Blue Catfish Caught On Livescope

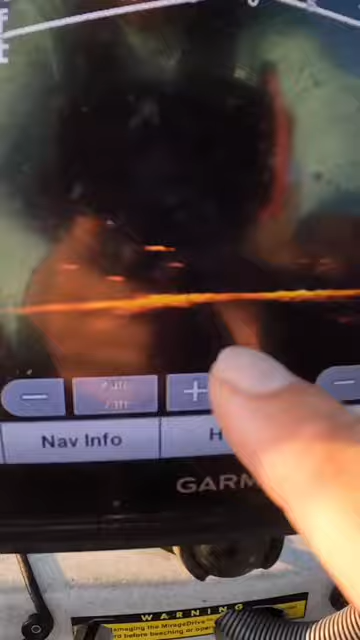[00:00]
I got some fish right here by my back baits.
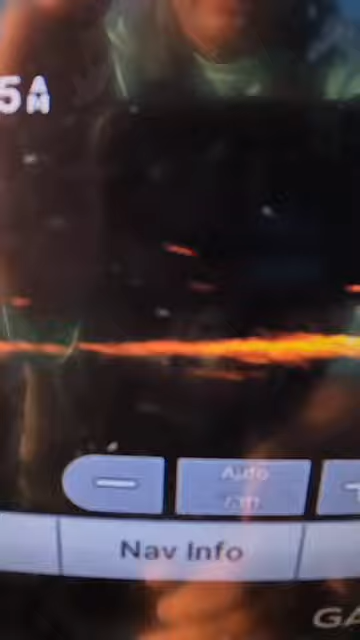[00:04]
There's probably a little bit of a glare, but they keep working in and kind of circling around it.
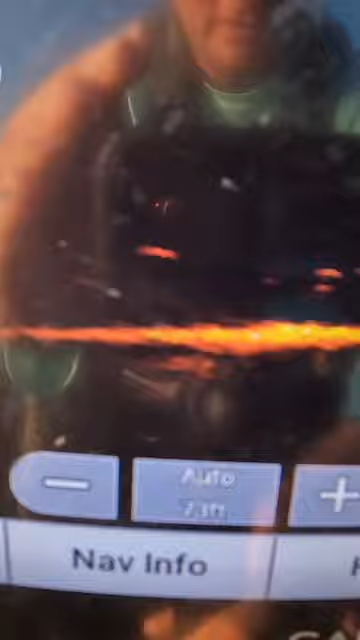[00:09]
Here's another one coming back. This one here swam off. He thought better of it.
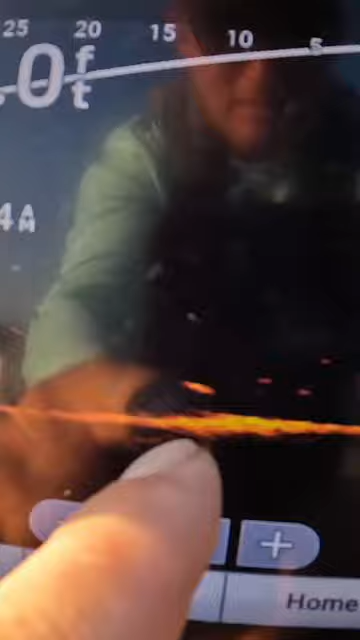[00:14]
But this one here, he's about to get the hook, line, and sinker.
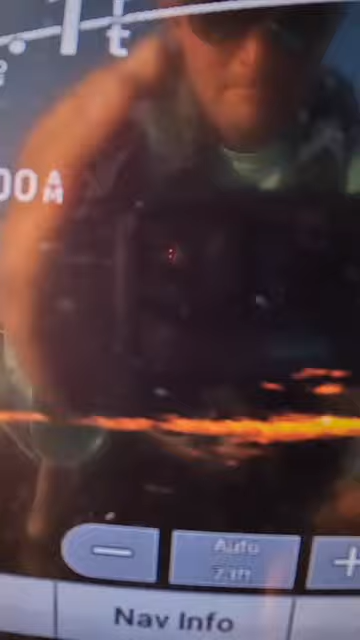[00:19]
Oh, I felt a hit. Right there he is. We just caught him in the act.